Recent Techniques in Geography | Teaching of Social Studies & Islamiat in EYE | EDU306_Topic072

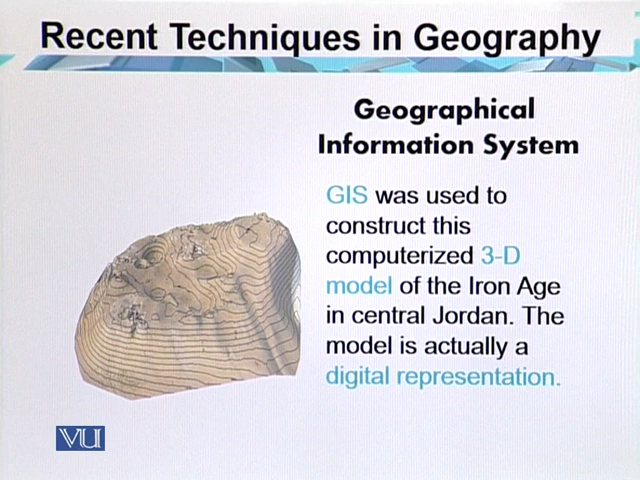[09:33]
The model is actually a digital representation. In this slide, we can see the depressions as well as the digital elevation model of the area,
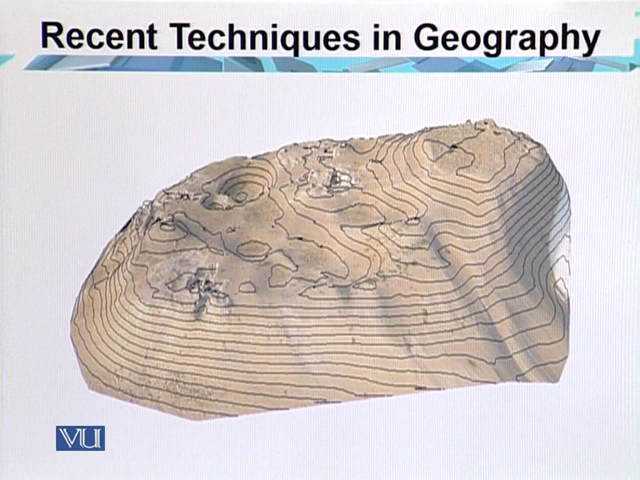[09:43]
where different contours are drawn to highlight the heights and depression of the place.